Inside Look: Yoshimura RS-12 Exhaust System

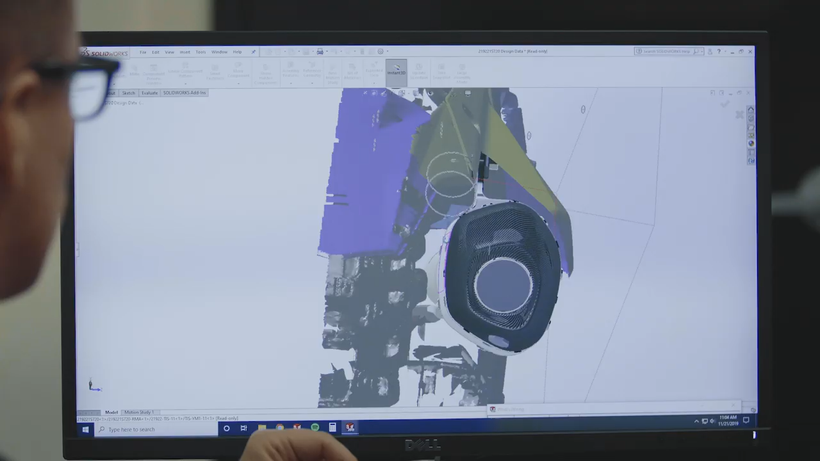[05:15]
so you can see behind me here we've got the ferro arm and our 3d scan so we
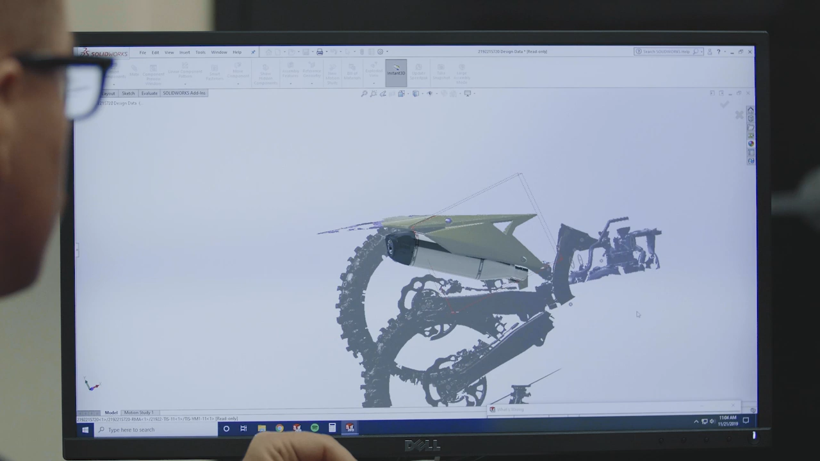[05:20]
have the ability to completely scan the bike so we have a 3d model this helps